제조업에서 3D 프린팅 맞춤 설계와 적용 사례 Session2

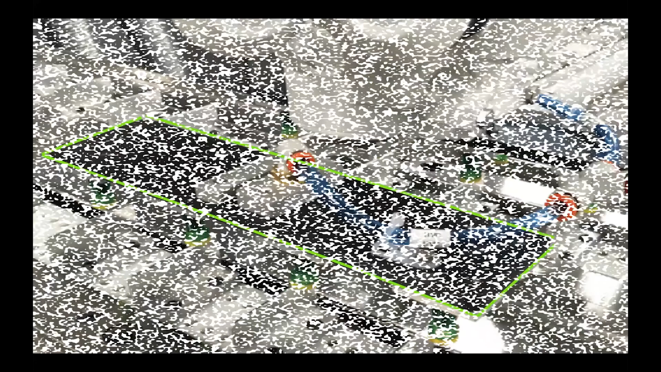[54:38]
여기 검정색 부분인데 이 부분 같은 경우에도 제가 아이거에 불러온 건데요. 표면이 부드럽게 표현이 되어있죠.